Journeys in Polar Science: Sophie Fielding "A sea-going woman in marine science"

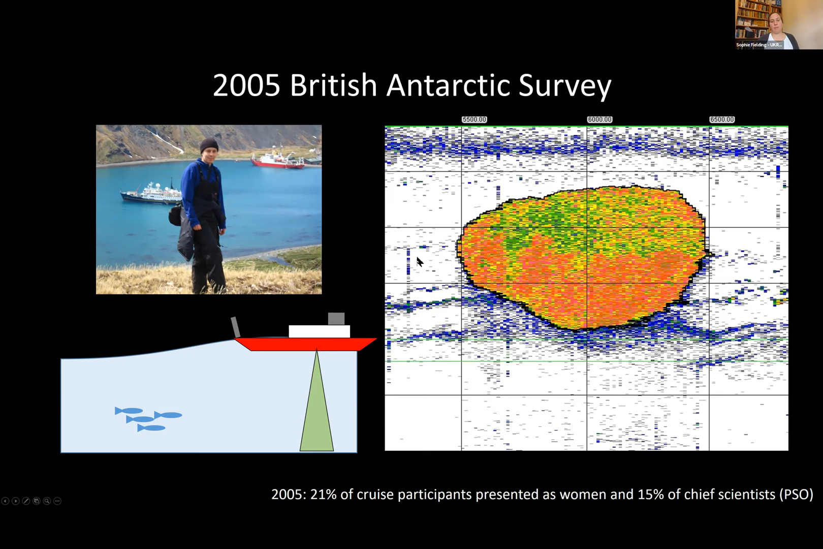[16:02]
Um, in most of the open ocean areas, these particles are animals. And what you can see here is a, uh, one kilometre krill swarm that's, um, well, it's krill swarm that's one kilometre long and a hundred metres deep. So 2005, 20% of cruise participants presented as women and 15% as chief scientists.